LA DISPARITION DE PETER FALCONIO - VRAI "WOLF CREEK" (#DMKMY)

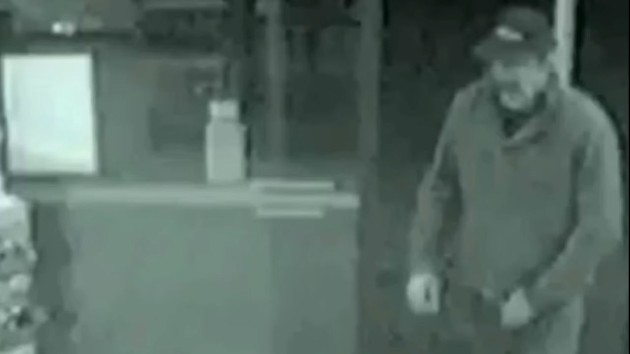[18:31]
un homme présentant une ressemblance avec Murdoch a été filmé par une caméra de vidéosurveillance dans une station service Shell à Alice Springs. L'individu a acheté du carburant, de la glace et un café glacé. Sur les bandes vidéo, on ne reconnaît pas formellement Murdoch.